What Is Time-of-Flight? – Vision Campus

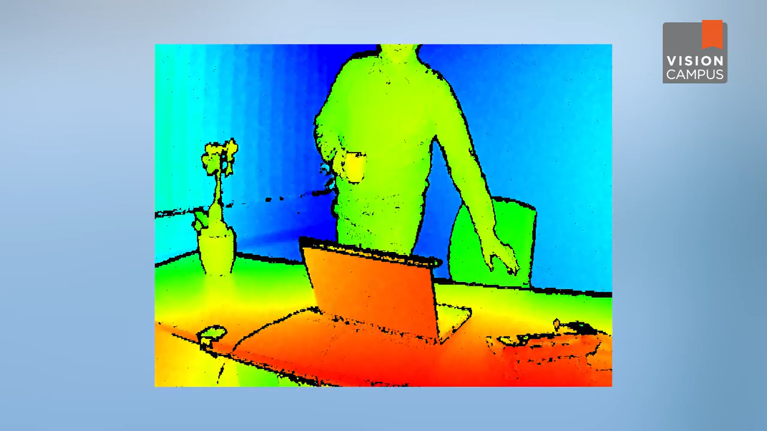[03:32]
As the TOF camera captures a normal 2D intensity image in parallel with the depth information,
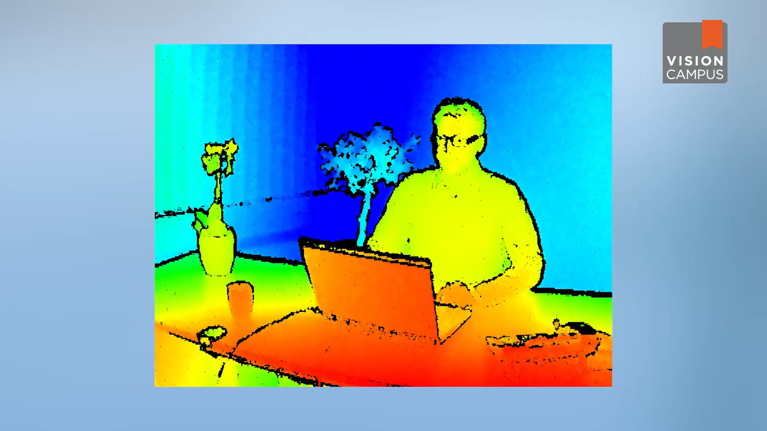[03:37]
we can merge the information sets and create a textured 3D graphic.
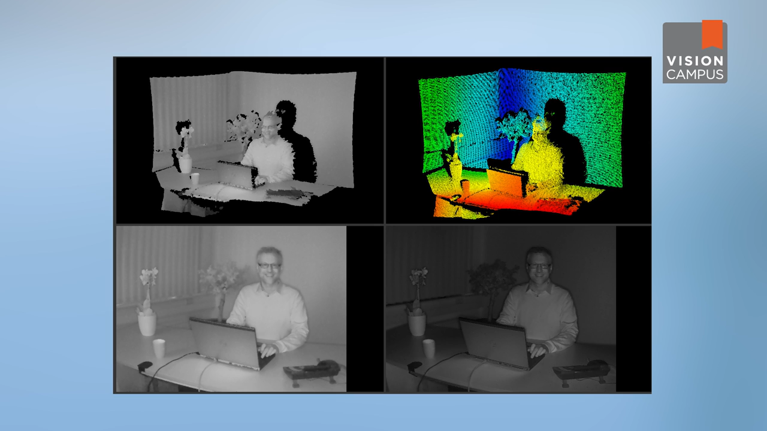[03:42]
Compared to other 3D measurement techniques, TOF offers advantages like high resolution and real-time capabilities.